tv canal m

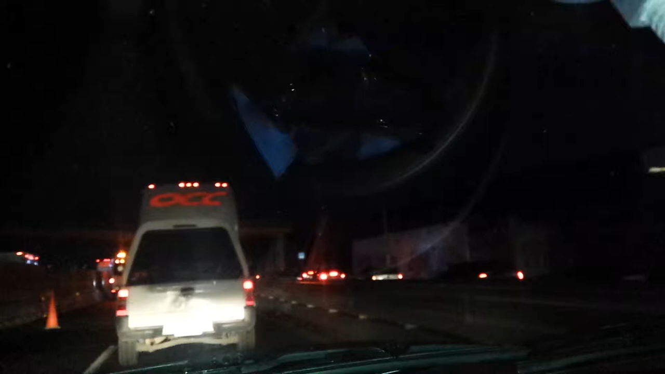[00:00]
Pues en este momento nos encontramos en la autopista México-Puebla Al parecer un accidente, pues detiene una vez más el tráfico Recuerda manejar con precaución, son las 4 de la mañana con 53 minutos Ahí estamos viendo una unidad de taxi La 087-871
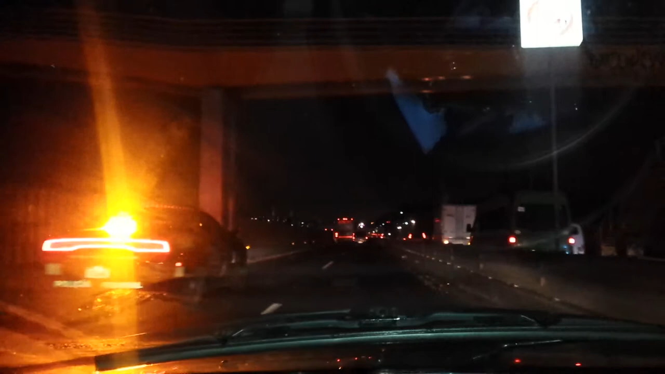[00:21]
Maneja con mucha precaución, muy buenos días Buenas noticias de Canal M Autopista México-Puebla, antes de llegar al eje 10 Por los carriles, recuerden que está en reparación la autopista México-Puebla En dirección a la Ciudad de México Muchísimas gracias, que tengan un buen día Y recuerden que va a seguir lloviendo Así es de que hay que manejar con mucha, mucha precaución